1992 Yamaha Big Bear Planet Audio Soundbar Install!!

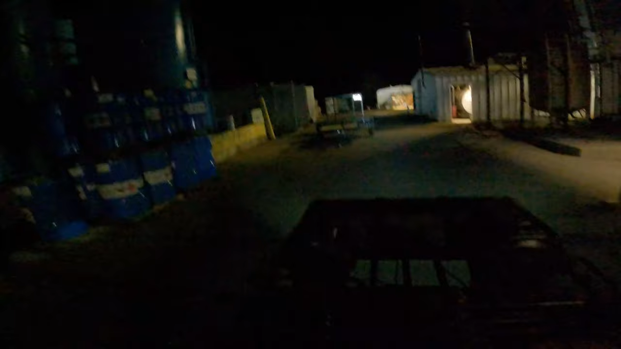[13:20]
That is seeing pretty far. I mean, it ain't. Like I said, I mean, it's still seeing pretty far.